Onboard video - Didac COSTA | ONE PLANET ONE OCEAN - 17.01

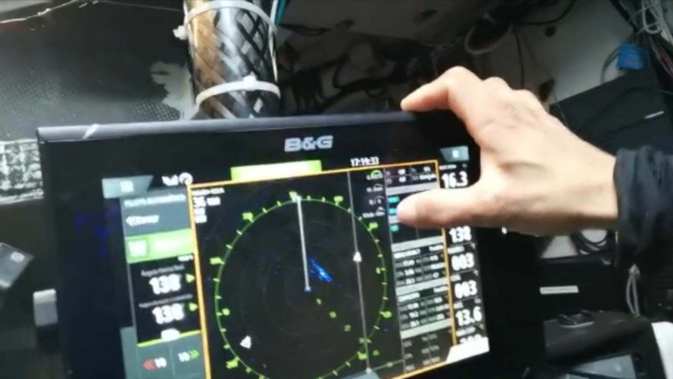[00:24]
modos el radar podemos ponerlo en modo alta mar en modo meteo por
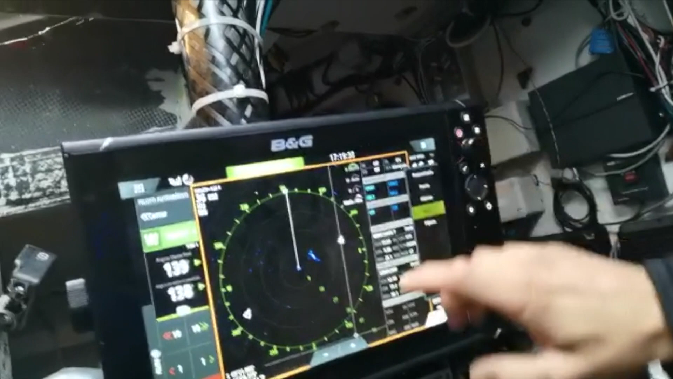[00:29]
ejemplo aquí ahora mismo pues se puede ver esta zona de azul que sería un chubasco con lluvia no